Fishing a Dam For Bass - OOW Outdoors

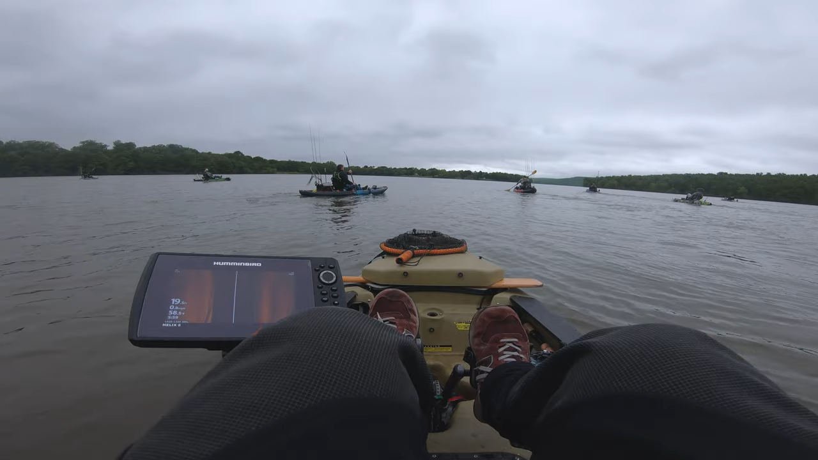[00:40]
Doop, doop, doop, doop, doop, doop, doop. God damn, there's a bunch of fish right here.
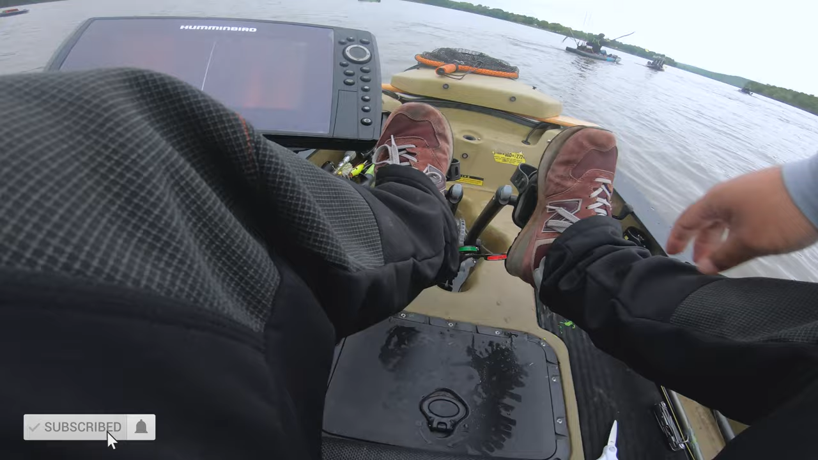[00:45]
Hold on, let me mark that spot first. There's a bunch of fish right here.
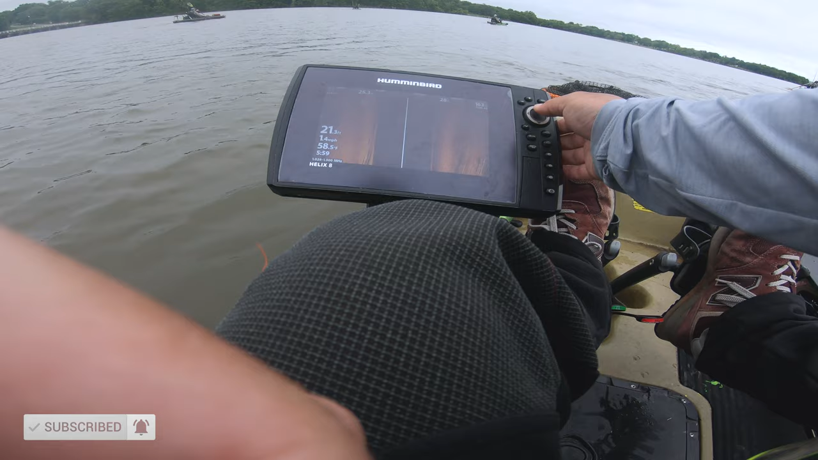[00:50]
All right, we'll come back fish that later.